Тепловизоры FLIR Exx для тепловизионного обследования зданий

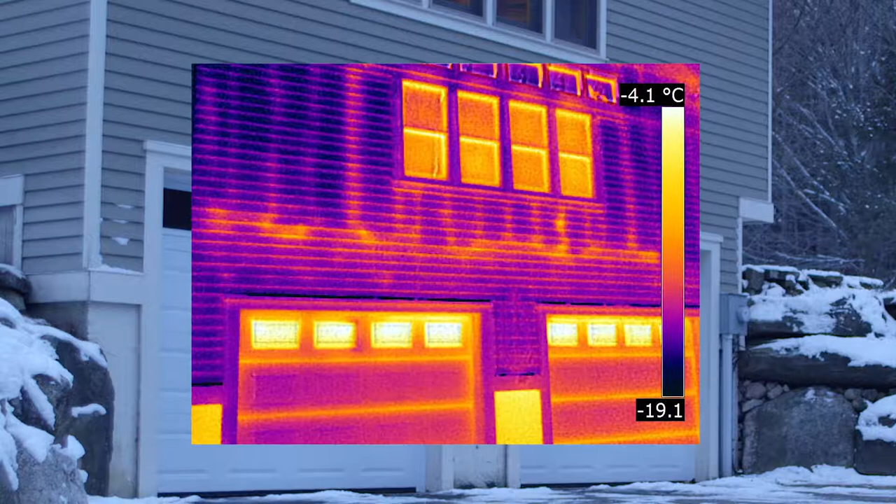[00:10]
On screen: scale top -4.1°C
которые нужно быстро находить и правильно диагностировать. Именно поэтому FLIR представляет новую линейку передовых тепловизоров серии EX-X
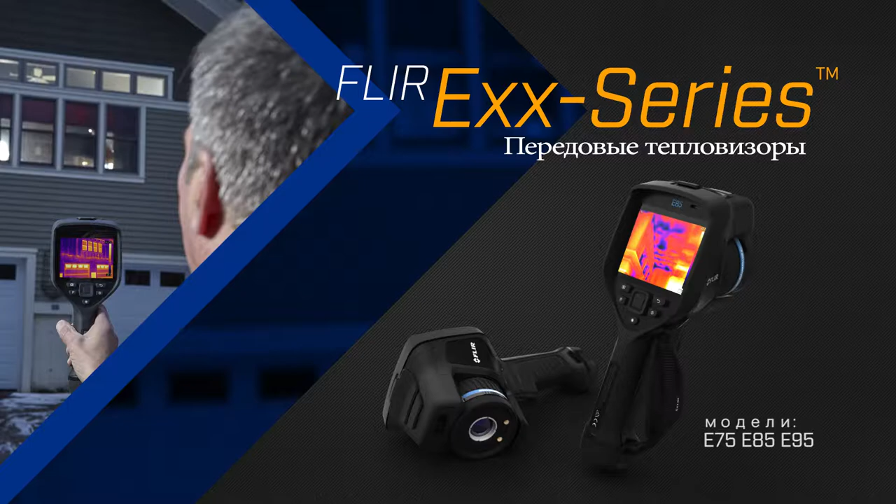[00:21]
– необходимый инструмент для быстрого осмотра рабочего объекта.
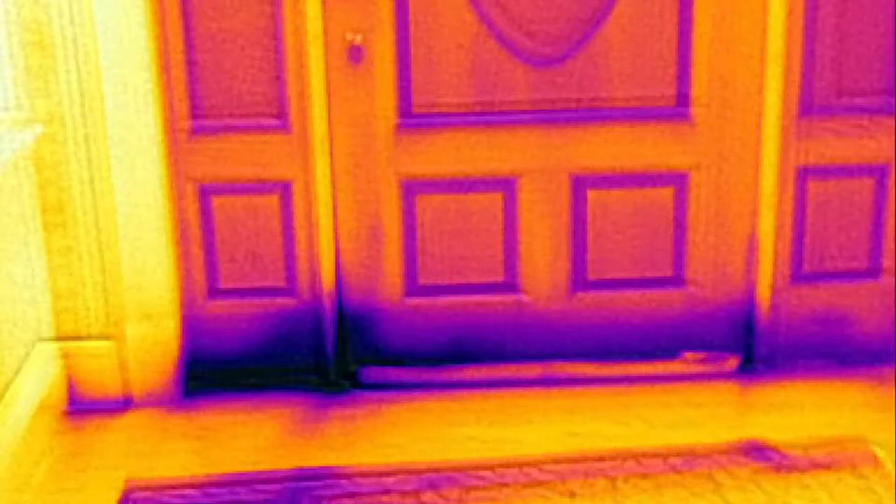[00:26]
Проблемы можно устранить до того, как понадобится дорогостоящий ремонт.
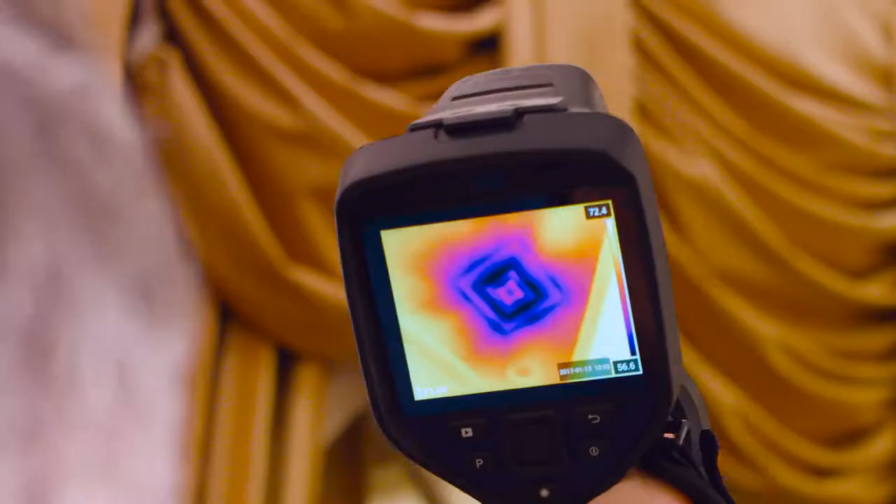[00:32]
Тепловизоры серии EX-X имеют разрешение до 464 на 348 пикселей.
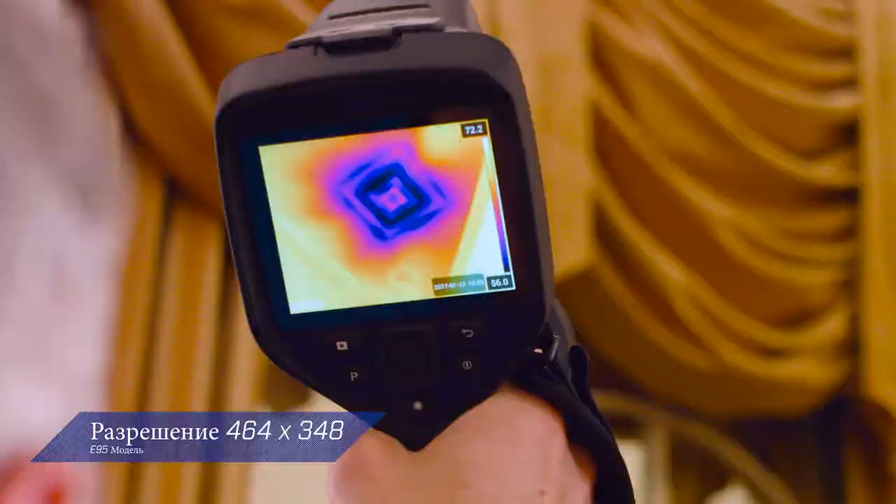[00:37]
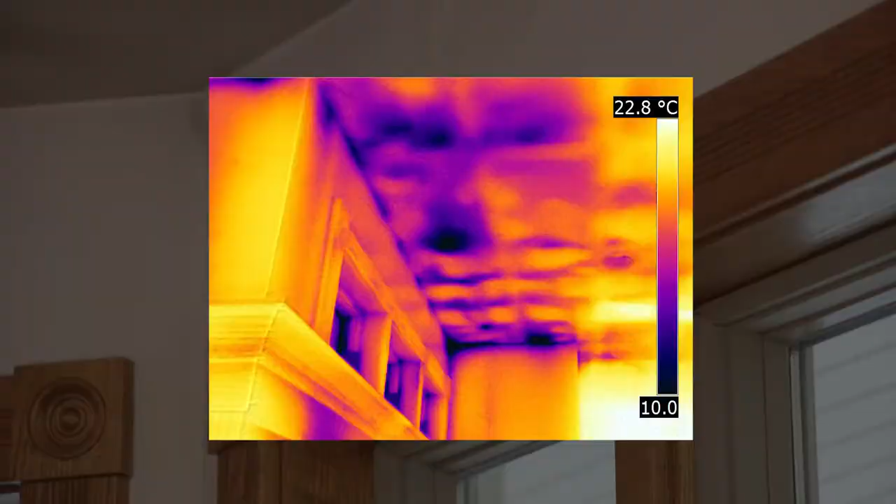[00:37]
On screen: scale top 22.8°C
Их инфракрасный детектор достаточно чувствителен, чтобы фиксировать малейшую разницу температур.
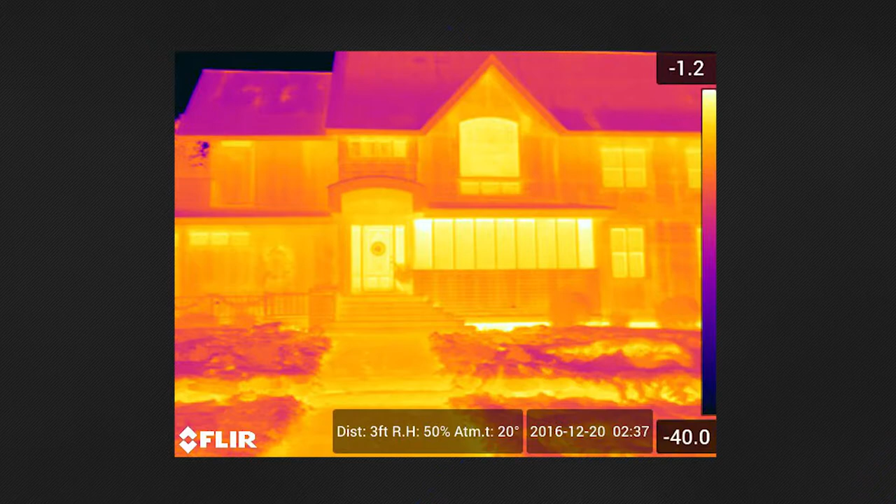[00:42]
Это даёт возможность заметить первые признаки утечки воздуха, влагу или проблемы с каркасом здания.
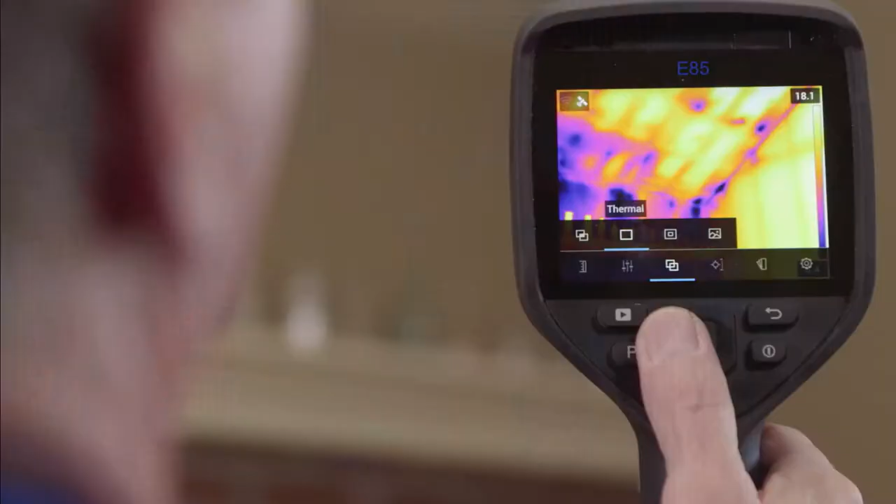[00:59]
Благодаря таким улучшениям, как запатентованная компания FLIR технология MS-X,
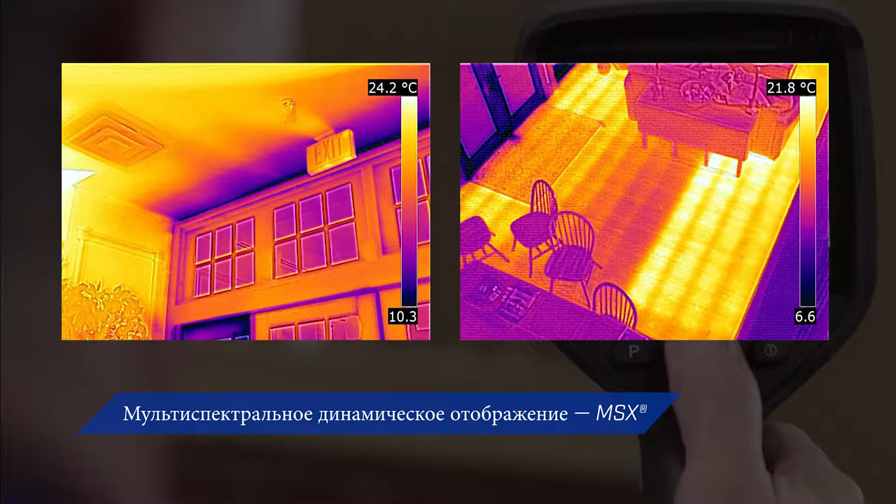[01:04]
добавляется необходимая перспектива для выявления проблем и определения местоположения.
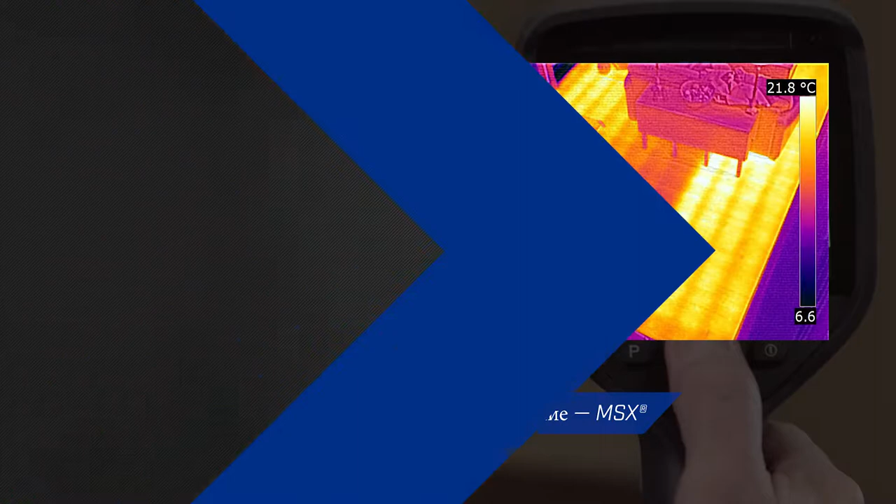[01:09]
On screen: scale top 21.8°C
Интуитивно понятный интерфейс с хорошим откликом и яркий экран с диагональю 4 дюйма
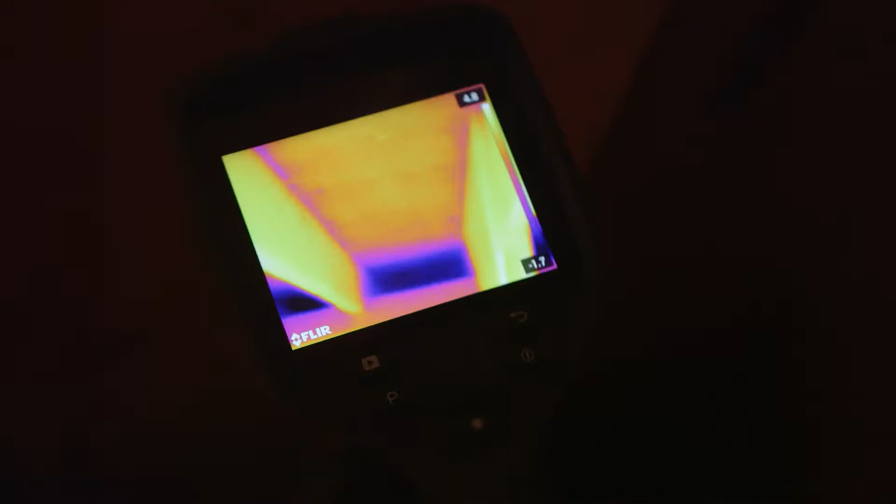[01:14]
делают устройства серии EX-X удобными в использовании под любым углом.
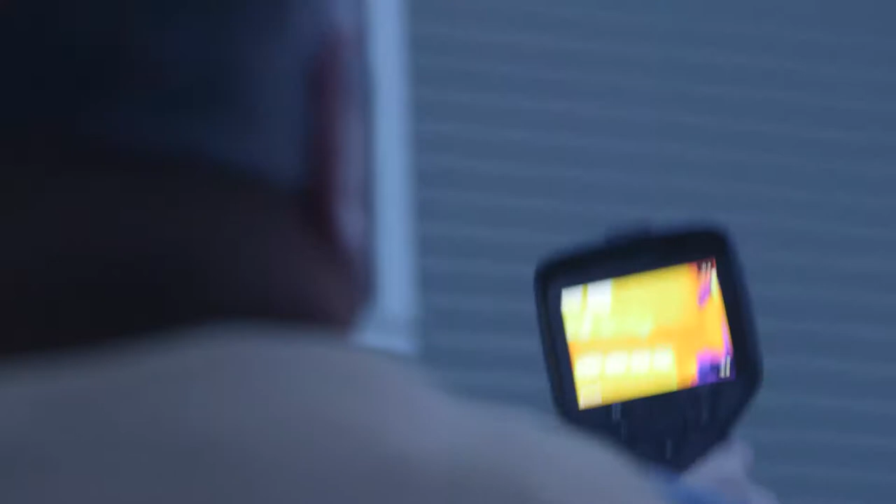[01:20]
После обнаружения участка с ущербом, причинённым водой или неисправной изоляцией,
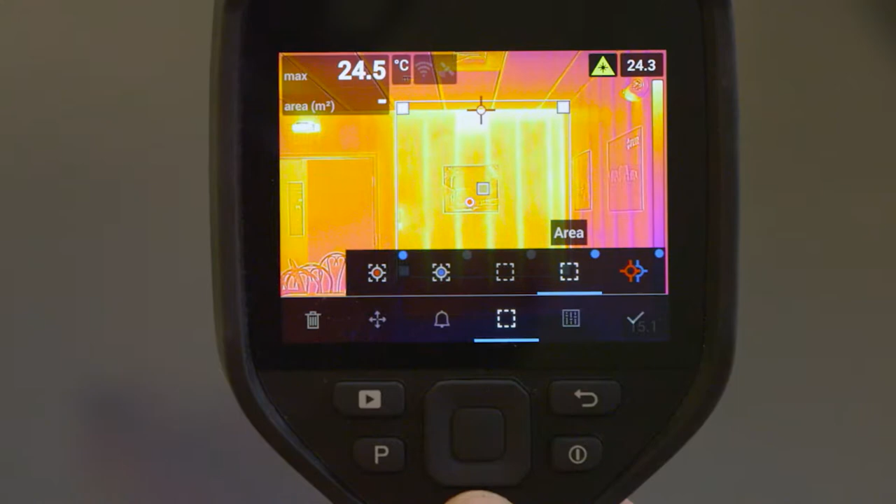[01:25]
On screen: max 24.5°C
функция лазерного измерения расстояния тепловизора даёт возможность рассчитать площадь в квадратных метрах или квадратных футах прямо на экране. Инструменты тепловизора улучшают упорядочение и упрощают передачу сообщений.
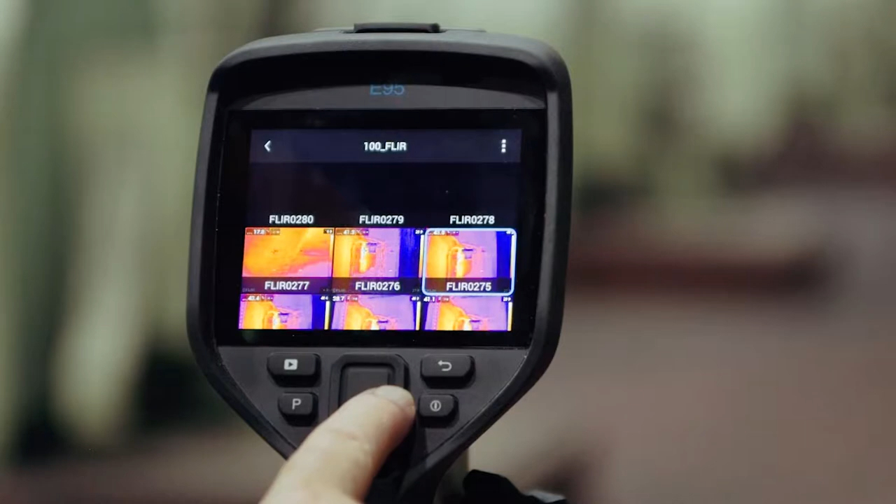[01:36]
Кроме того, за счёт программируемых кнопок, например,
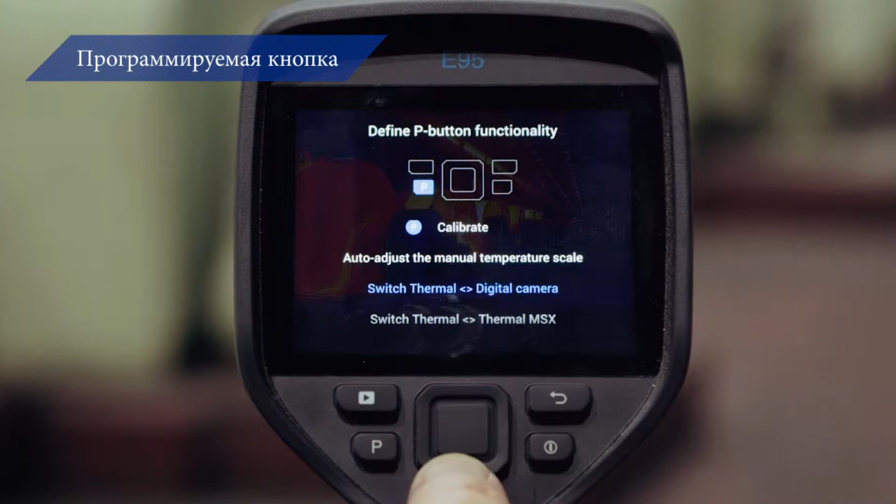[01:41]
переключения между термическим изображением и MS-X нажатием одной кнопки,
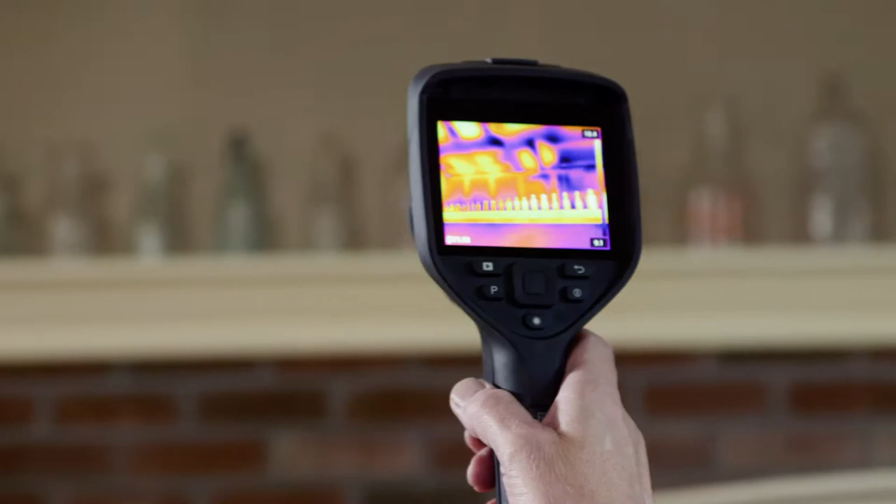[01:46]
можно идеально настроить тепловизор в соответствии с потребностями.